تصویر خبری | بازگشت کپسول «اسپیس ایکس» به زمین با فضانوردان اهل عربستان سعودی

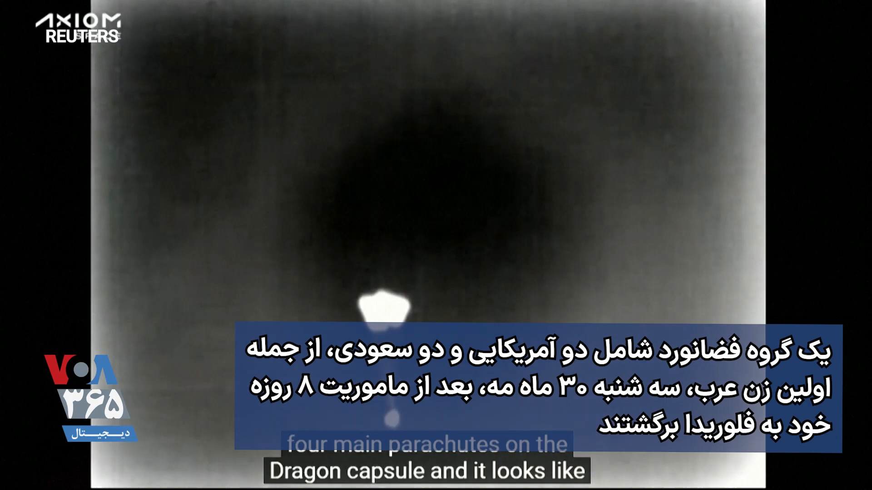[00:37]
There are four main parachutes on the Dragon capsule, and it looks like those are now expanding that reefing.